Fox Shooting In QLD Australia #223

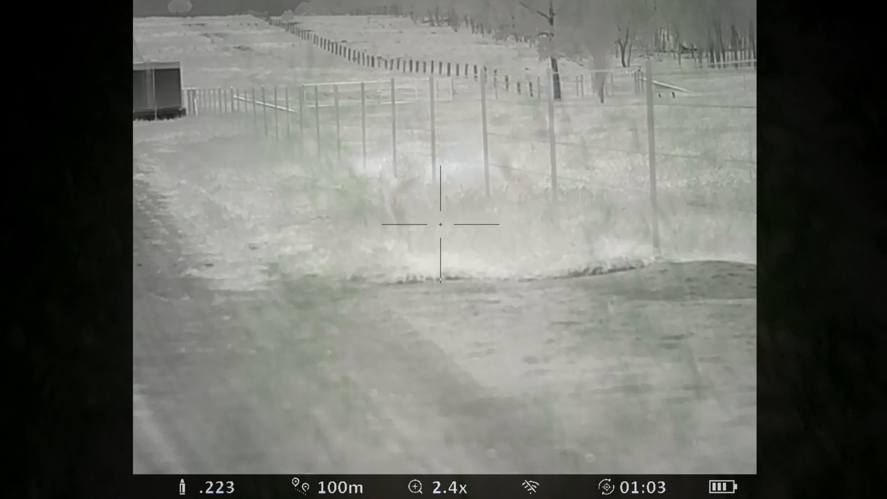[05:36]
well that's how you shoot a rabbit with a 2d3
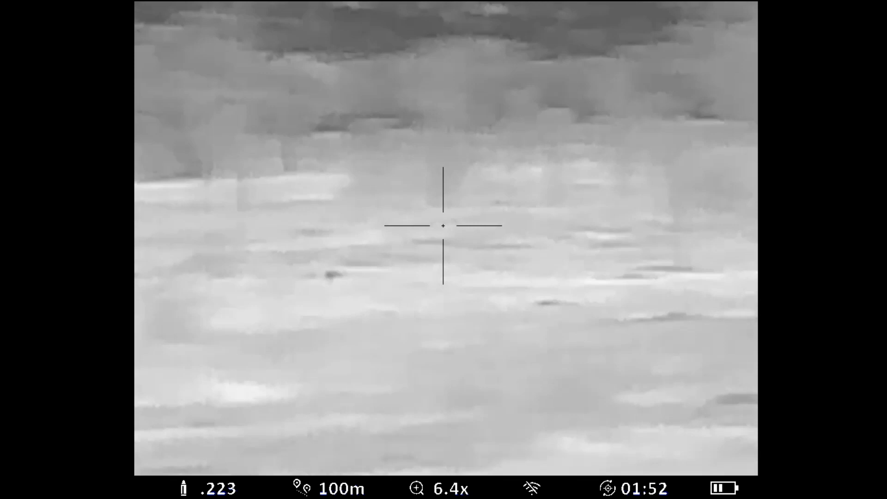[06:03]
oh i missed him that first shot i think he's just got through the fence